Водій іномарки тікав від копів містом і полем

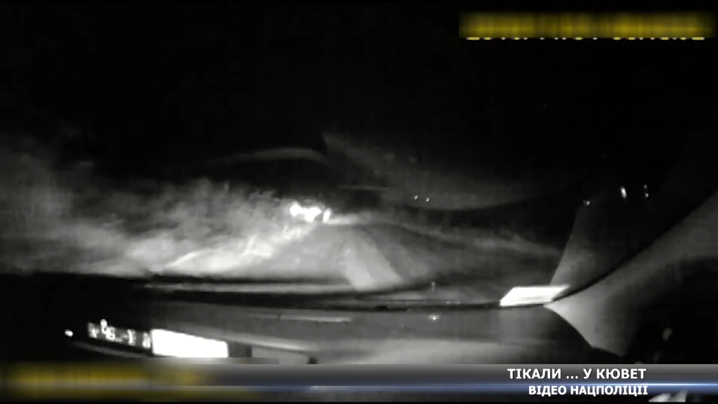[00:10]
Нас догнали порушника на проспекті Курському, але той зупинятись відмовився і кинувся на втюки. На швидкості не впорався із керуванням і влетів у кювет. Але й на цьому карколомна нічна гонитва не скінчилася.
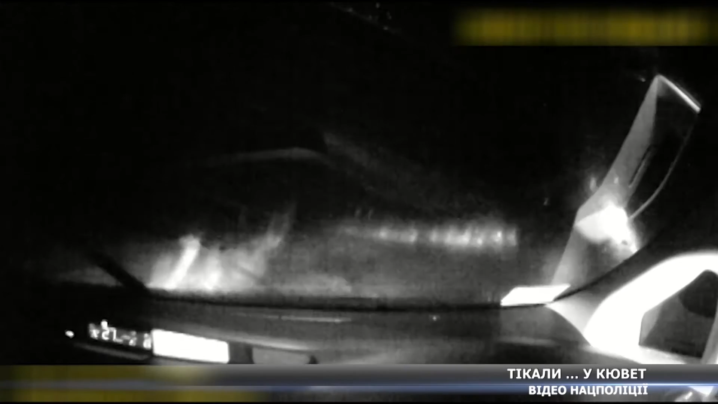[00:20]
Водій намагався тікати полем. Там автівку і затримали поліціянти.
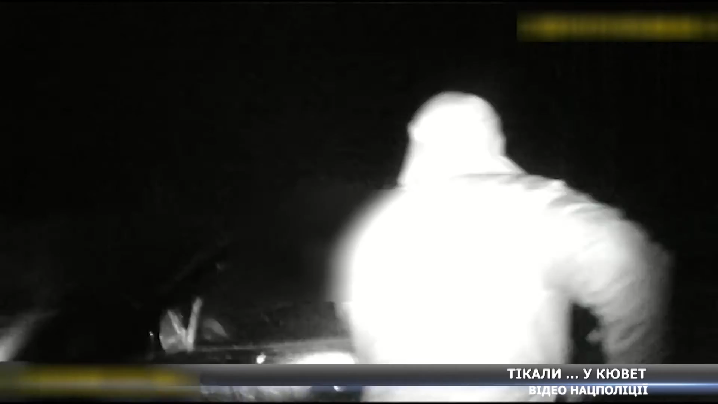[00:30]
Кермувальник виявився на підпитку.